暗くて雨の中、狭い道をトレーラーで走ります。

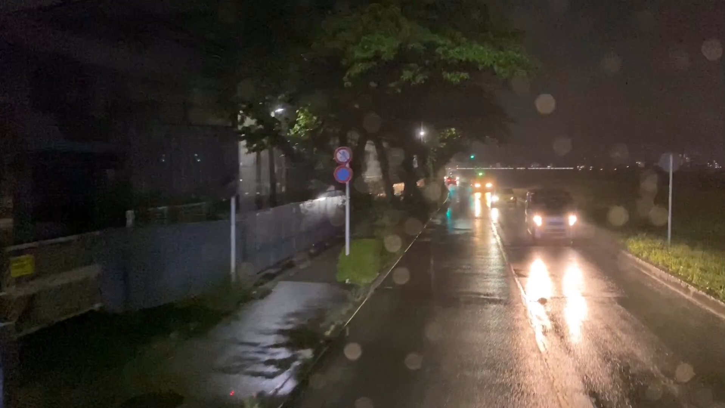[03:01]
枝がかぶっちゃっているからところどころしか見えないんですよね木の輪郭が見えないんであまり寄せすぎちゃうとねミラバーンと当ててね割ってしまったりとかちょっと細々と走っていますがまあリスク的にはねあのいない時はもうしょうがないから真ん中側を走るしか出ないですよねあんまり左寄せすぎちゃうとね見えないところですね木なんかはっきりと真っ暗になってこれまだねカメラだから
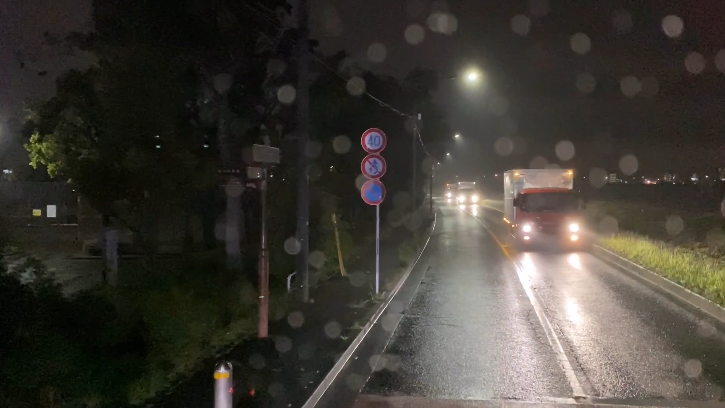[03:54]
ねえまあ対向車を着てるときはもうスピードを落とすしかないですけどちょっと後ろ引っ張り気になっちゃっている本来なら40キロ動画なんですけどちょっと40キロ動体視力でねあのスピード出ていっちゃうとどうしても視野が狭くなっていっちゃうからスピードが上がれば上がるだけねあの左側のこう確認が遅くなってしまうんでねまあある程度無理さずスピード出さずにねしかないですね自分なんかねウイングトレーラーなんてねもし万
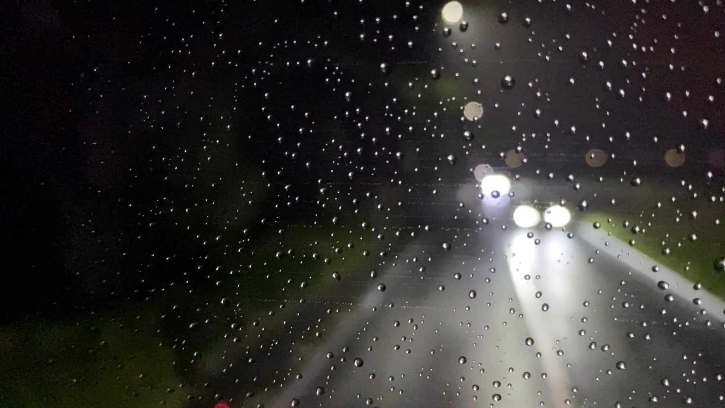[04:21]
が一枝とか拍子とか開けちゃうと場合によって穴開けちゃいますからねまあ他のとはちょっとお話ししましたけどねあとはね今一瞬分かりました下から対向車が来てヘッドライトが当たってきたんですけど結局その瞬間ね現行車が見えなくなっちゃう光でね左側がこうくらんで見えなくなっちゃったとかなんかするんでねそこも含めてねあまり左寄せすぎないように下っ端もちょっと見えないんでねちょっと慎重に走ってますけどね
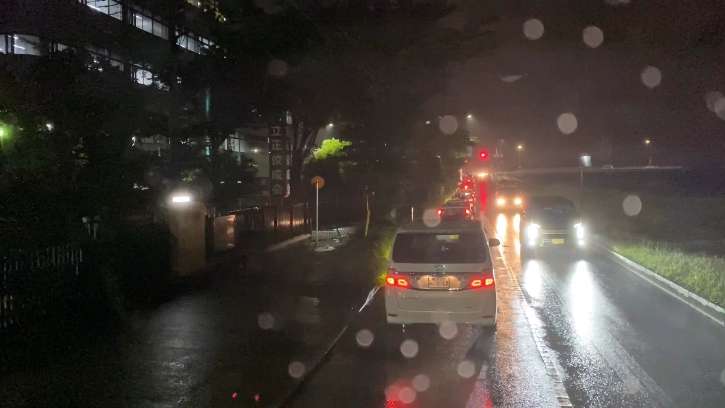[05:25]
となるとどうしてもこういうところ走らなきゃいけないことって出てきますからなのでねあの左側血をつけて走るしか手ないんでねまあ無理せず左に寄せてしまうのではなくてねあの対向車いない時は右側走ってで、対向車必ず注意して対向車来る前にねあの左側に寄せるみたいなその寄せる時にね気をつけないとえーと枝左側枝ぶりとか
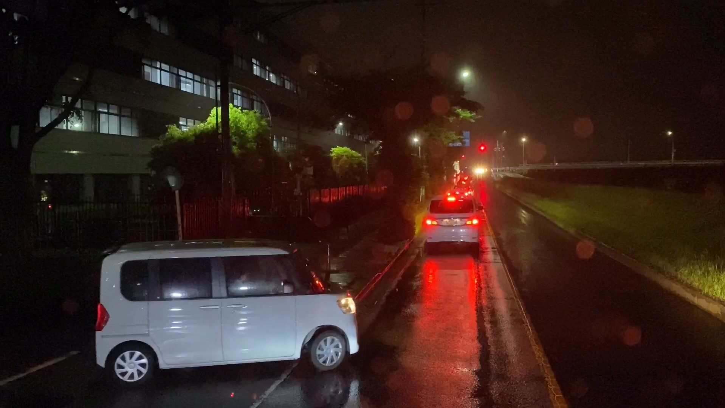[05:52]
するの見えないですし場合によってはねあの標識とかそういうのもありますが危ないなぁ現場になったかなぁとねああいうの来るとドキッとするんでしょうけどねうん右側切る線なんてね基本的にまた上げないまあちょっと俺があんまりスピース出せなかったから痺れ切らしていっちゃったんだろうけどやっぱりあれはあれは危ないですからねまあそんな感じであれはでも左側もしげんちゃりねあの左側もし自分の左側なんか抜けてこられるとそれはそれでまた真っ暗で見えないですからね
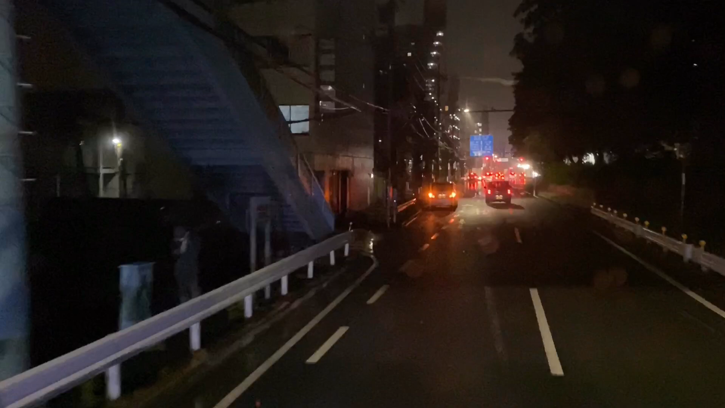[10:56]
夜と雨はね、本当に視界を奪いますから。
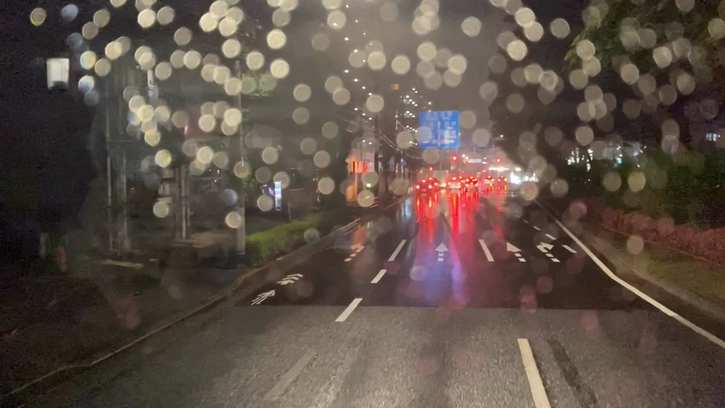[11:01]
本当に、これで通常の夜だとまだ見えますけど、雨だと余計見えないですからね。あの、路面の中に光っているの分かりますよね。
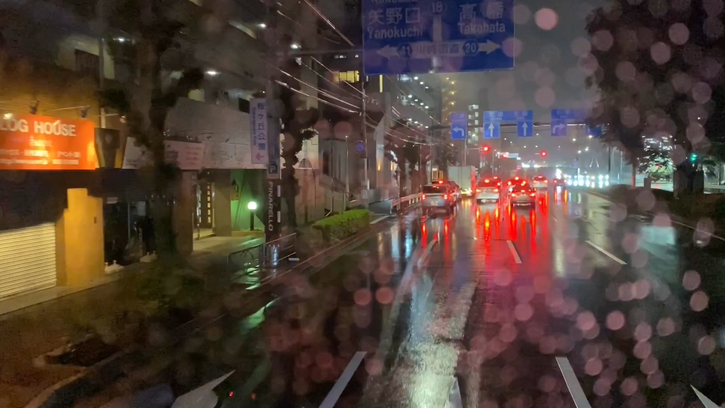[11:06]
光っちゃうと余計見えないことがありますからね。そんなところも含めてね、気をつけて運転してください。 はい、じゃあこの後運転される方は安全運転でよろしくお願いします。